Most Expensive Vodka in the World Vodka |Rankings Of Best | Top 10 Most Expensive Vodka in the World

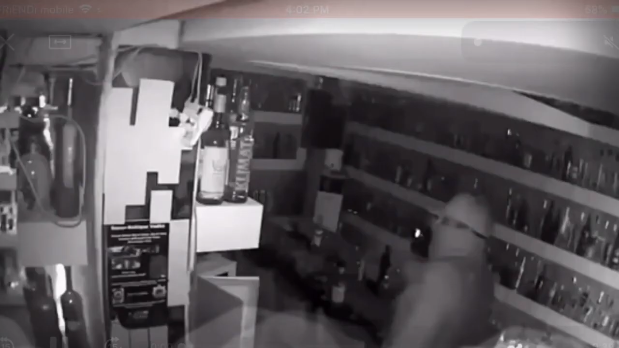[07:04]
This $1.3 million worth Russo Baltique also caught headlines when one of the bottles was stolen by an unknown suspect in Copenhagen, Denmark. The bottle was placed on a loan in Copenhagen's Café 33, a vodka museum that has a collection of 1,200 vodka bottles,